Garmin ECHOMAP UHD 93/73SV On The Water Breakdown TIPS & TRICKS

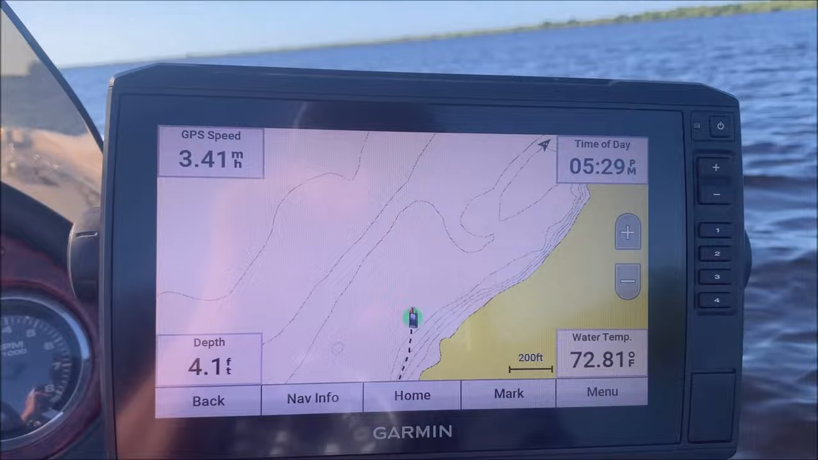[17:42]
On screen: depth 4.1 ft, water 72.81°F
and you'll see that little green dot right there that shows that it's recording your own contours
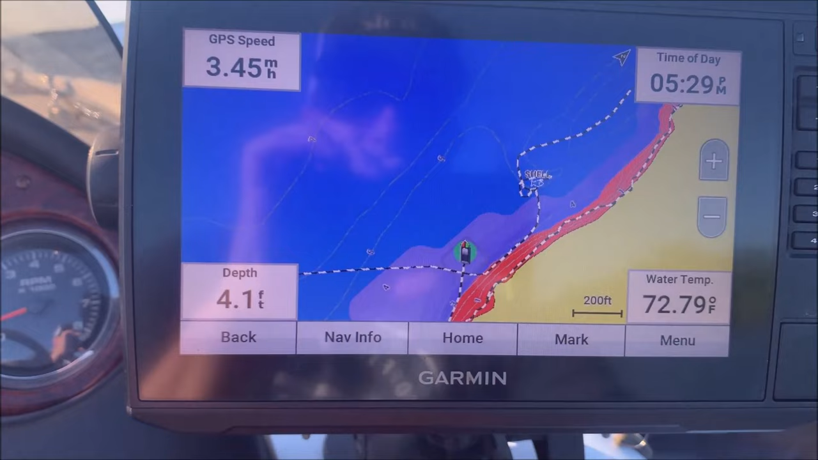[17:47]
On screen: depth 4.1 ft, water 72.79°F, speed 3.45 mph
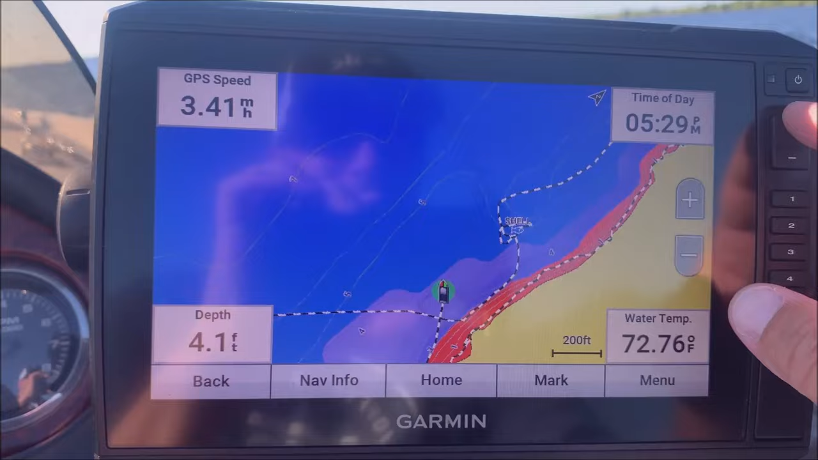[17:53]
On screen: depth 4.1 ft, water 72.76°F
i'll zoom in just a little bit
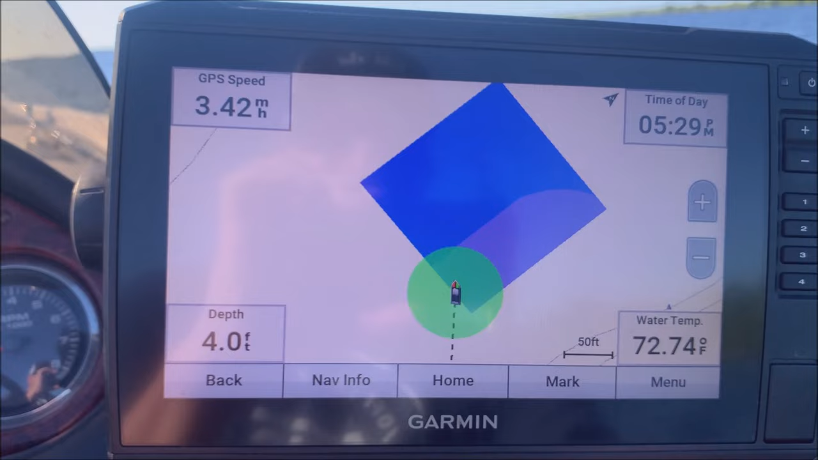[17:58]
On screen: depth 4.0 ft, water 72.74°F
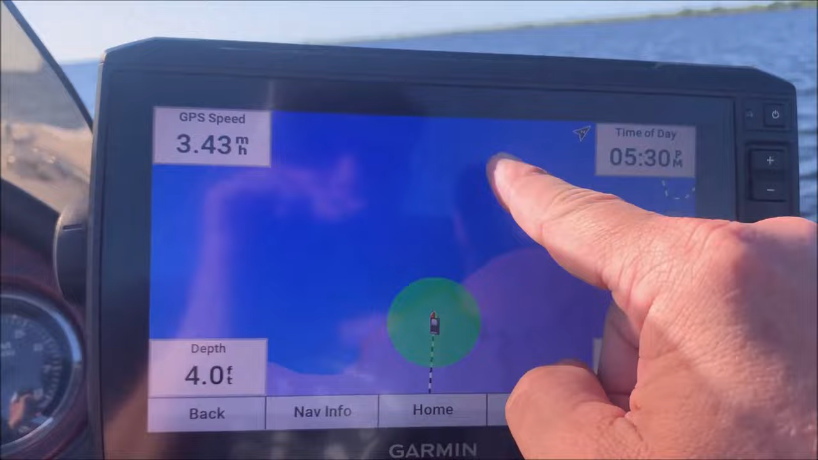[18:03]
On screen: depth 4.0 ft, speed 3.43 mph
so as you can see there's no really contour lines out here so this is going to start putting those in for me
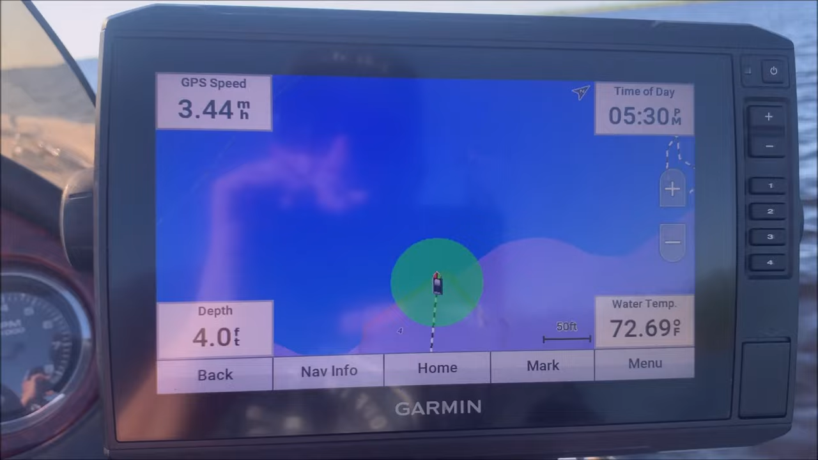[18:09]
On screen: depth 4.0 ft, water 72.69°F, speed 3.44 mph
there's one you see one just came up four feet
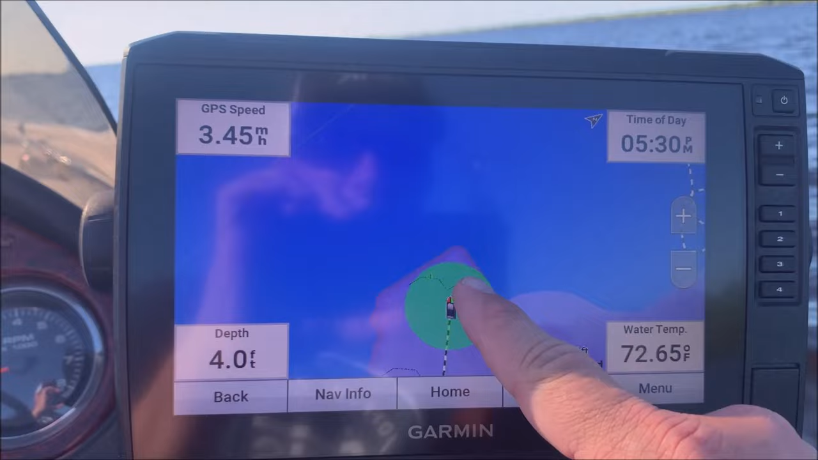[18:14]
On screen: depth 4.0 ft, water 72.65°F, speed 3.45 mph
another one there so this is just a good way if you want to get some contour lines
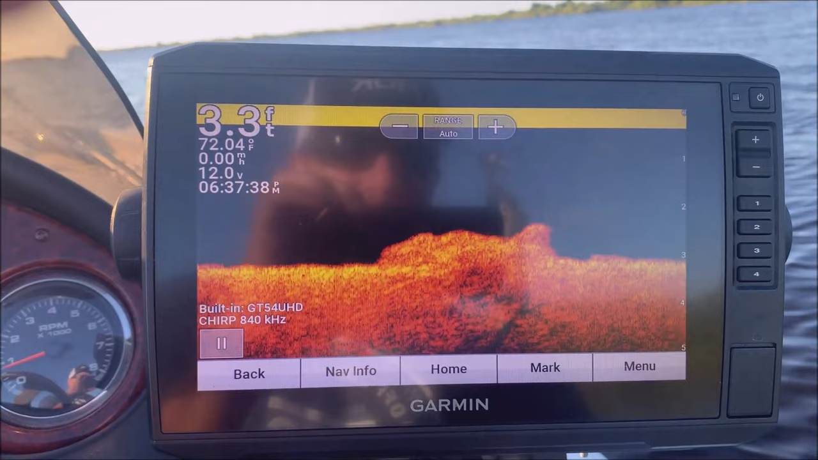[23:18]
On screen: depth 3.3 ft, water 72.04°F, speed 0.00 mph
and let's say i wanted to fish this hump i'm going to hit pause on the sonar
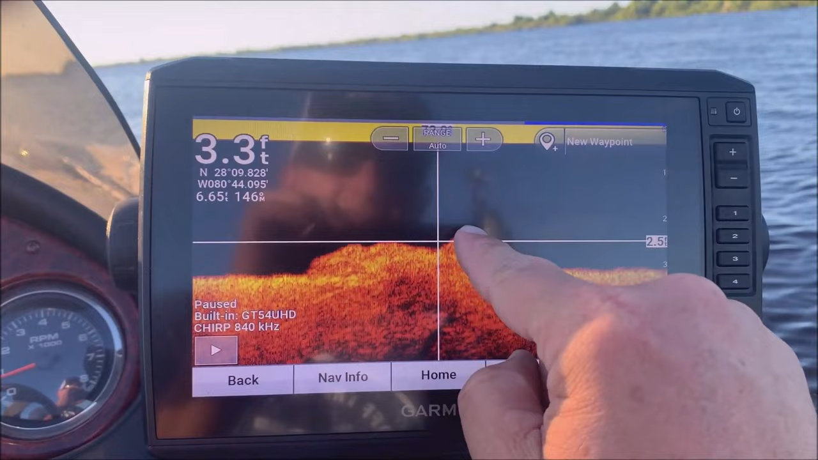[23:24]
and then i'm going to put it the cursor wherever i like say on that little cursor right there or on that
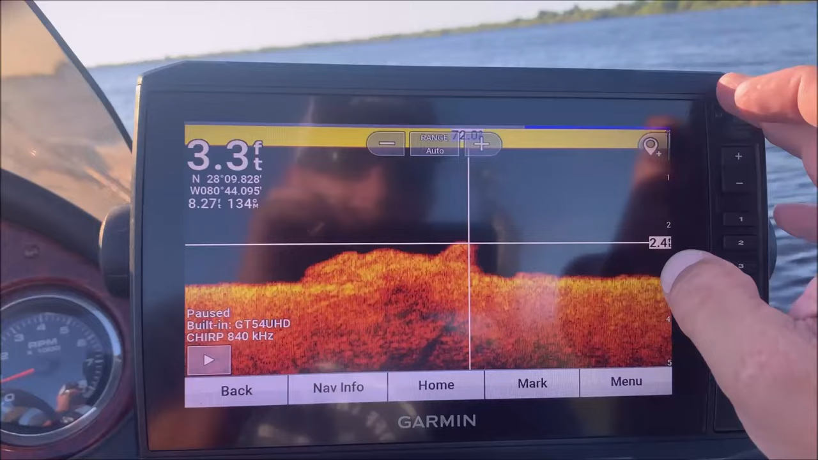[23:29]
hump and then i'm going to touch that and now that's created a waypoint right at that spot
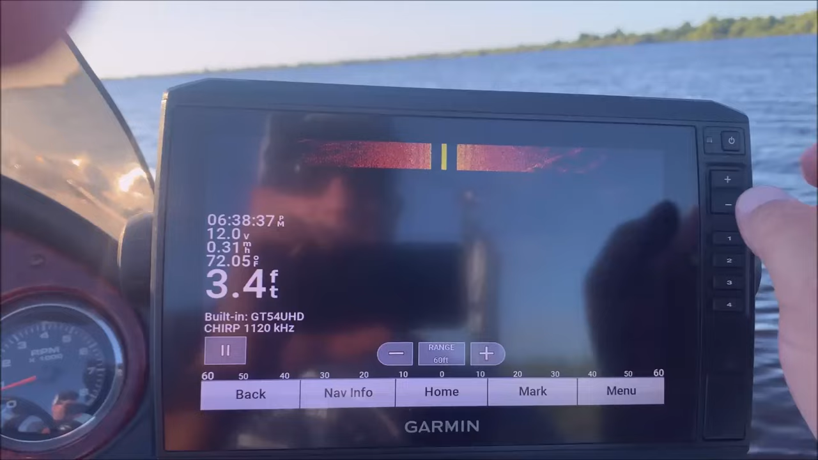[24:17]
On screen: depth 3.4 ft, water 72.05°F
say i wanted to fish this little area right here and hit pause
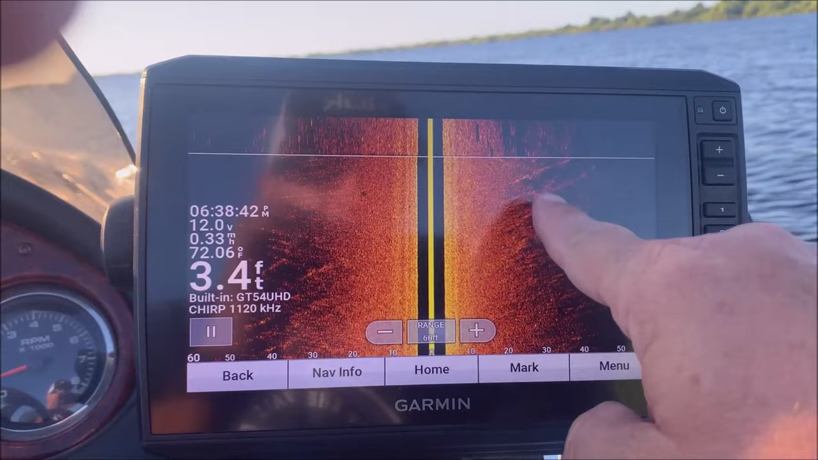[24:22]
On screen: depth 3.4 ft
put the marker on there and then hit new waypoint all right i'm not going to do it now because i don't really want a waypoint there but
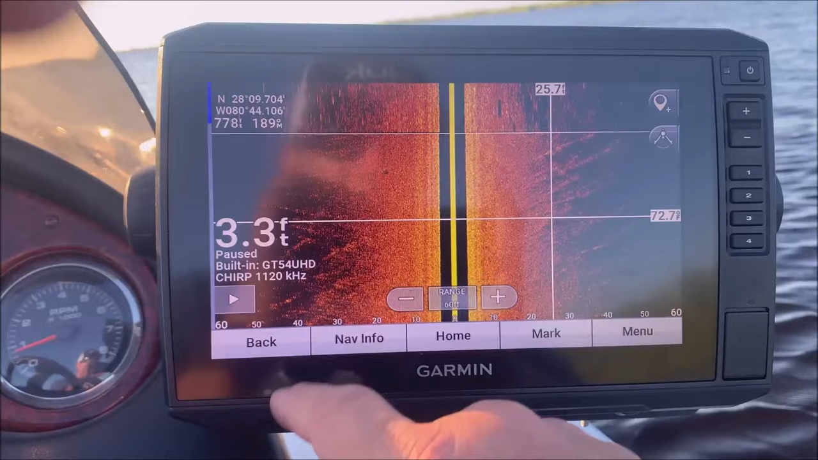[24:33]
On screen: depth 3.3 ft
you get the idea kind of the same exact thing and then to unpause it just hit play
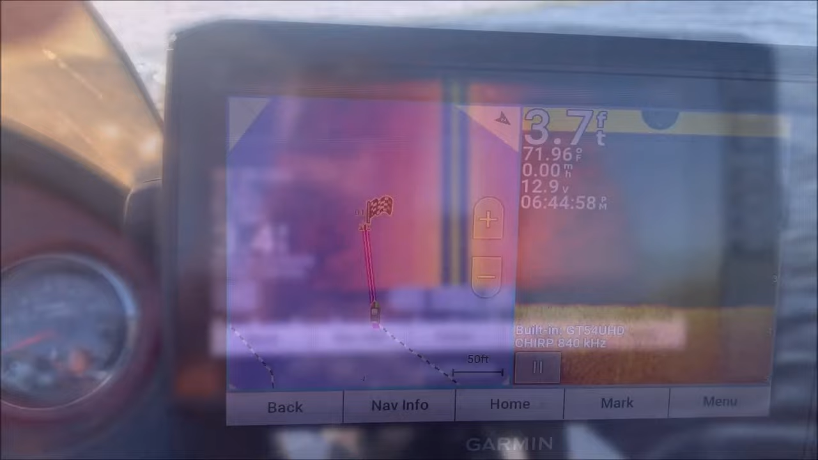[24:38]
On screen: depth 3.7 ft, water 71.96°F
okay so this was kind of my way of getting around the
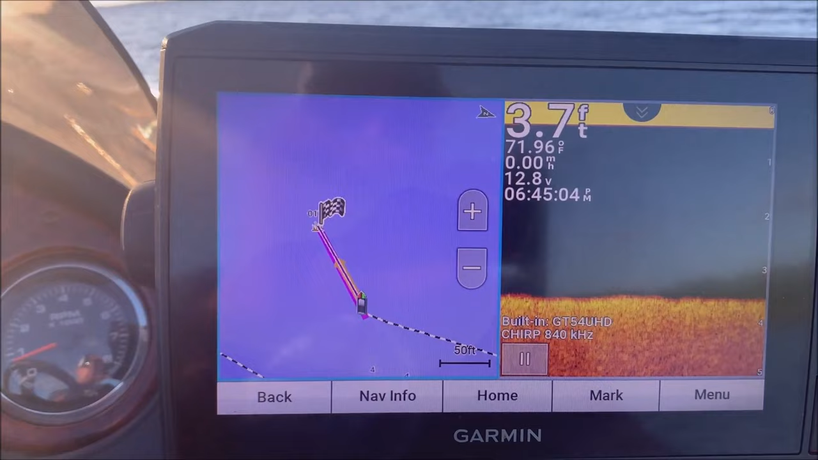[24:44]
On screen: depth 3.7 ft, water 71.96°F, speed 0.00 mph
garmin not having casting rings as you can see over here i put a waypoint
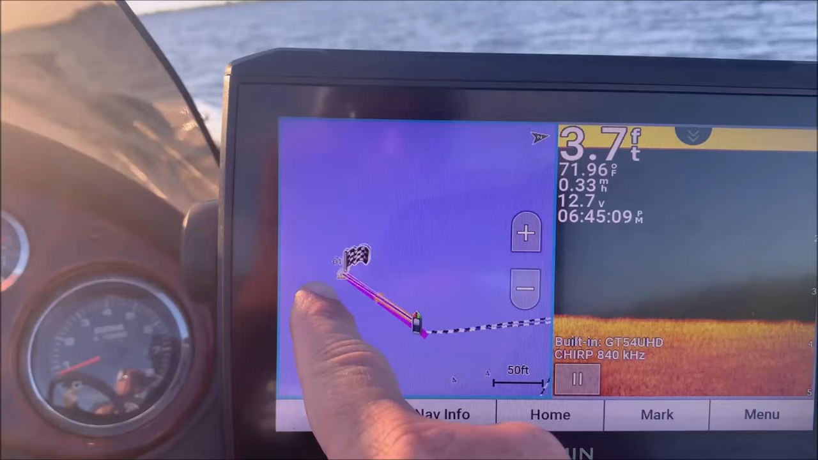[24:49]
On screen: depth 3.7 ft, water 71.96°F
and then i've changed my overlay to give me the distance to my destination
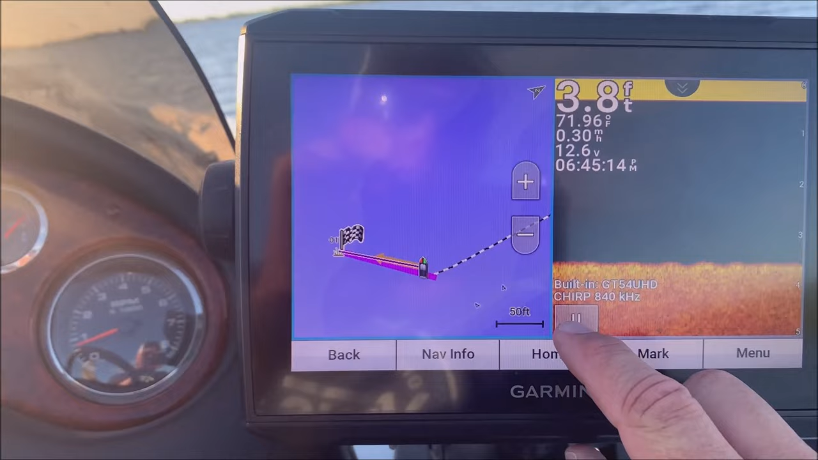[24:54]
On screen: depth 3.8 ft, water 71.96°F
and you can also use this as a guide too you know that's 50 feet you can put that there i'm about 100 feet away
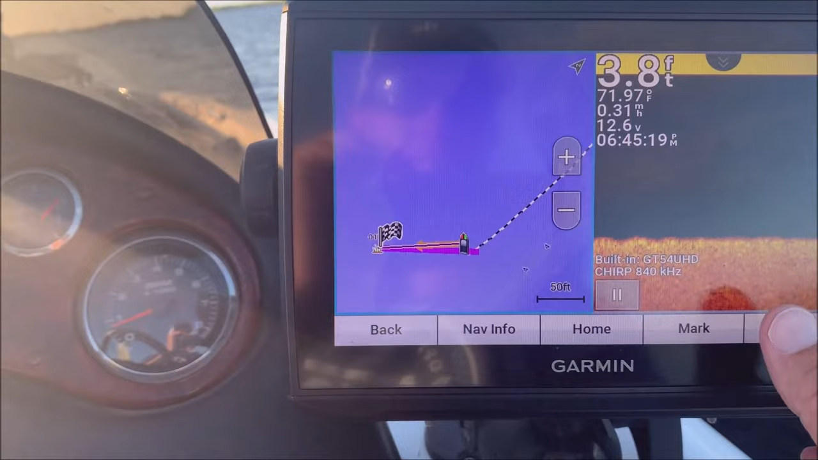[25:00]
On screen: depth 3.8 ft, water 71.97°F
so if i go back to my map screen